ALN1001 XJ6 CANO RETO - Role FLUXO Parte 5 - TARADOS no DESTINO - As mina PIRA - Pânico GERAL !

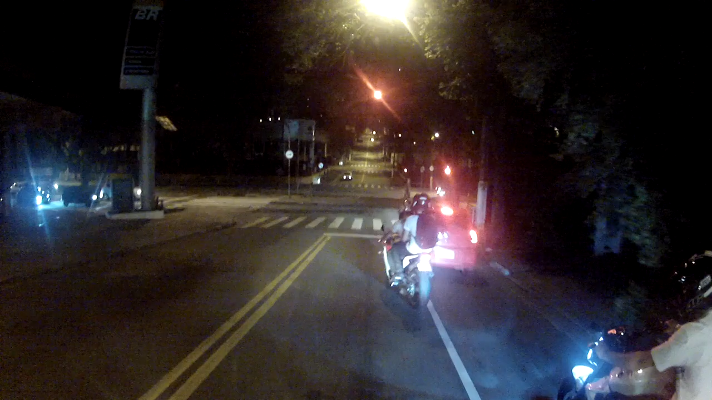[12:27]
Aquele bagulho ali no chão, acho que é óleo, hein, tio? É óleo, né? É óleo. Você pegou óleo, nós pegou óleo, vai devagar. Nossa. É óleo. Seu pneu tá encharcado, hein? Vai na boa, vai na boa.
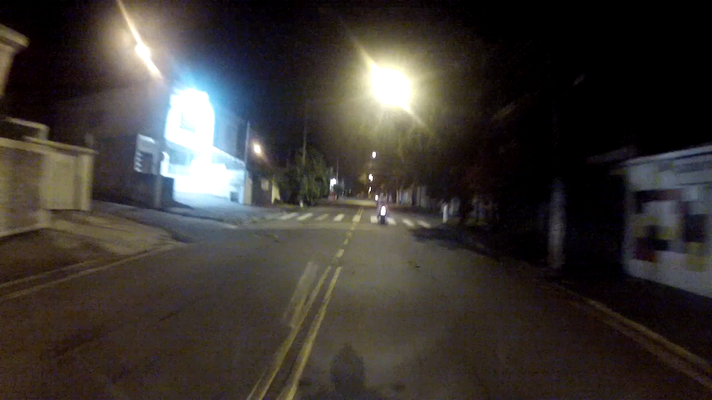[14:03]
Aqui, graças a Deus, não tá tão esburacado, né, tio? Ah!